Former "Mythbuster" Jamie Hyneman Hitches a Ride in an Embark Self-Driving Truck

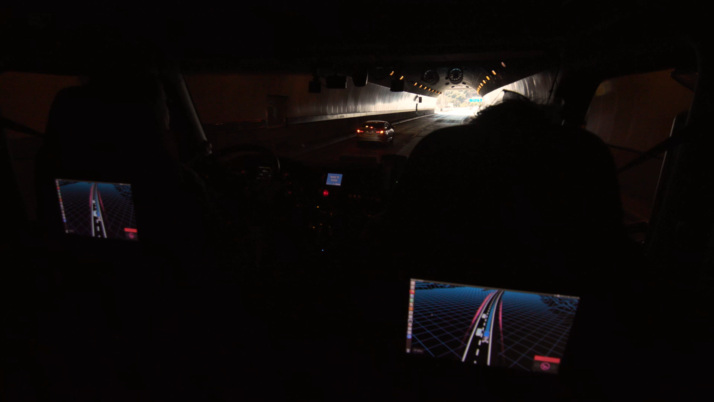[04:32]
Getting high dynamic range cameras that can work outdoors and also capture at the quality required for machine vision.